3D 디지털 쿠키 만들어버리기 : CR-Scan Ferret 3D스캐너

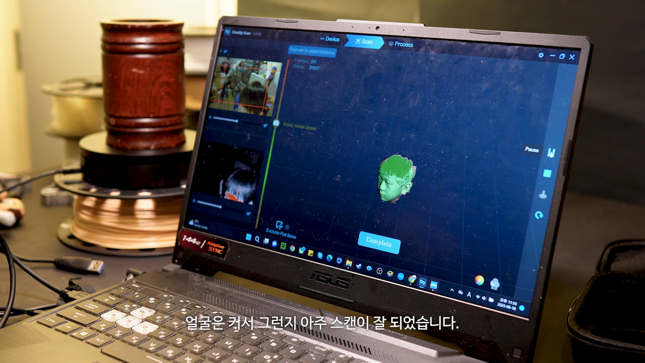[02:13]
매뉴얼을 보니 15cm에서 70cm 사이의 위치가 가장 스캔이 잘 된다고 하네요.
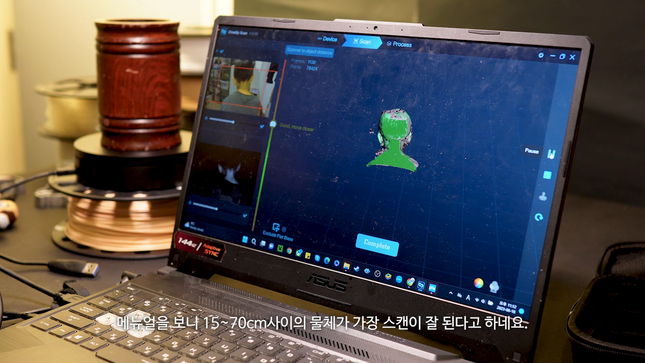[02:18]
좀 잘나온 것 같아, 이거는.
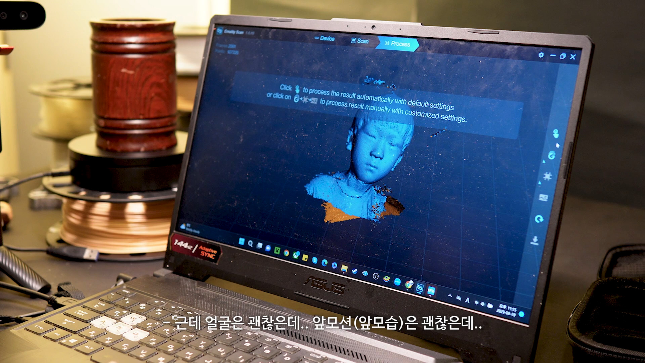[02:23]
근데 얼굴은 괜찮은데 이 앞모션은 괜찮은데 뒤에 모션이...
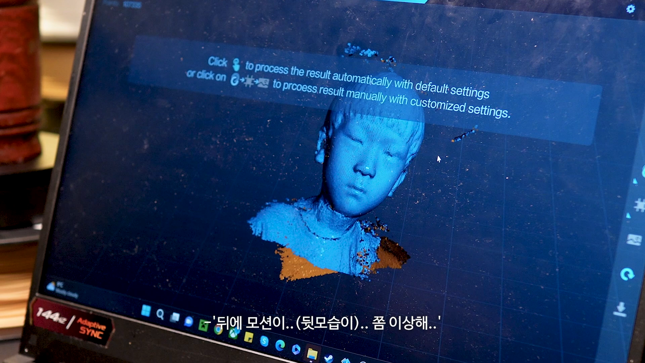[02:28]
이쪽 뒤에? 네. 거기가 좀 잘못해.
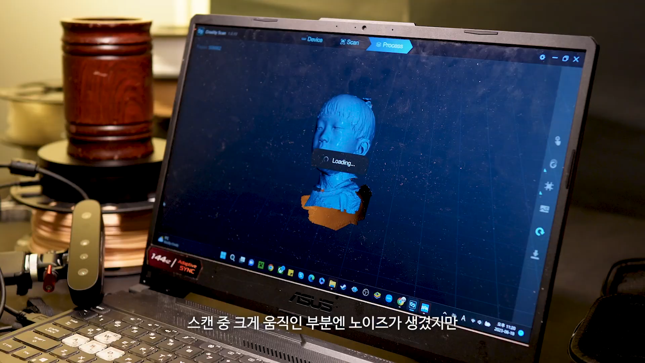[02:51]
스캔 좀 크게 움직인 부분엔 노이즈가 생겼지만 이렇게 간단하게 스캔해서 컴퓨터 썩 아들일 모습을 보니 너무 재미있고 신기했습니다. 너 옆에 딴 데 봤지? 오, 근데 잘 나왔다. 그치?